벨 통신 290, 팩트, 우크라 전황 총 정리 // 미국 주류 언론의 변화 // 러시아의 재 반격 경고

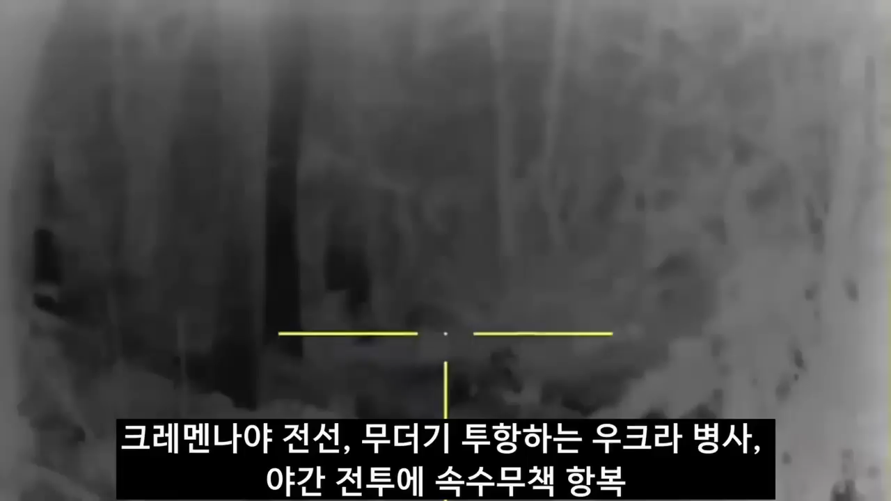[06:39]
이 영상은 크레멘나의 전선에서 야간에 무더기로 투항하는
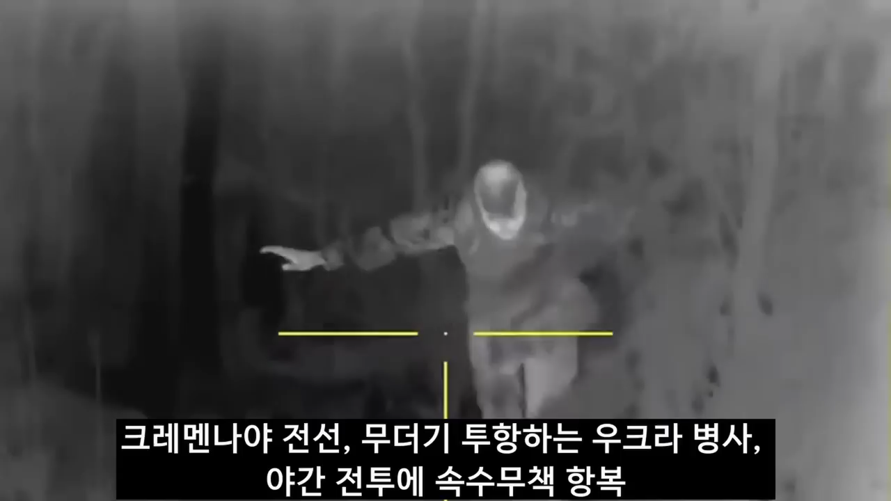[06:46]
우크라이나 병사들의 모습입니다 특히 적외선 망원경이 부착된 러시아군의 전투병력에
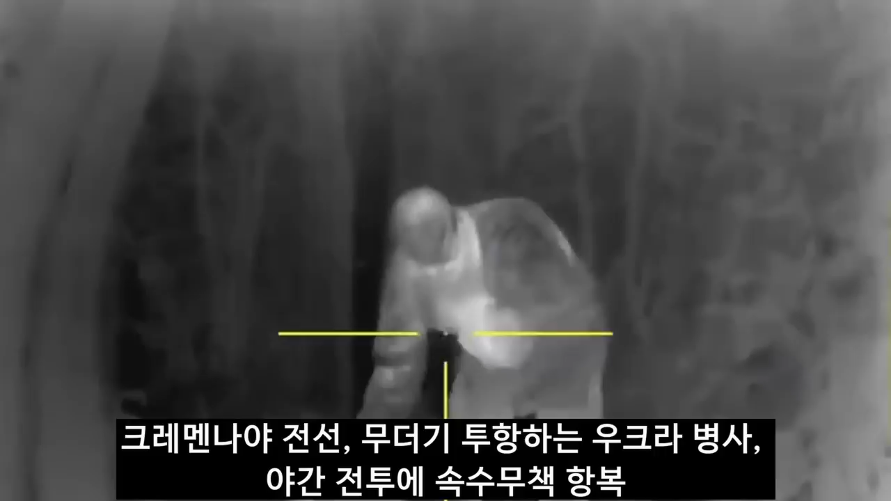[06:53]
이러한 장비를 보유하고 있지 않은 우크라이나 군들은 야간 전투에 속수무책으로 항복하고 있습니다 이들은
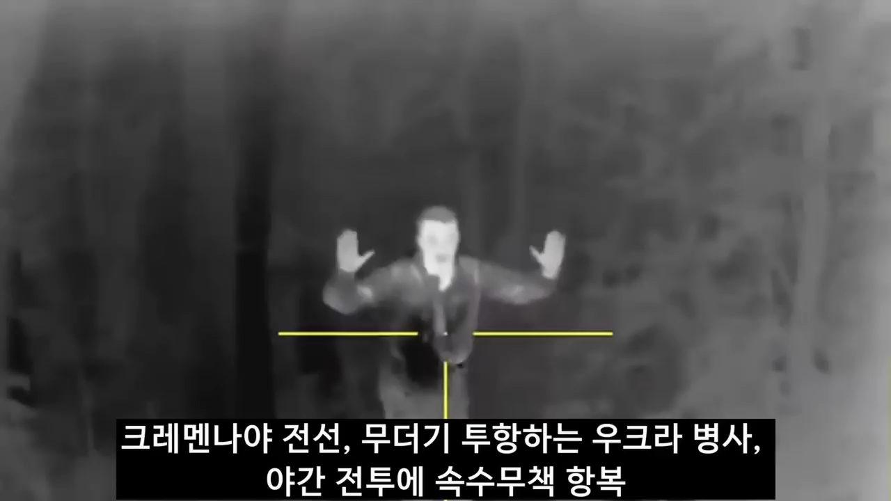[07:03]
오히려 축복받았다고 말을 합니다 이제 전투로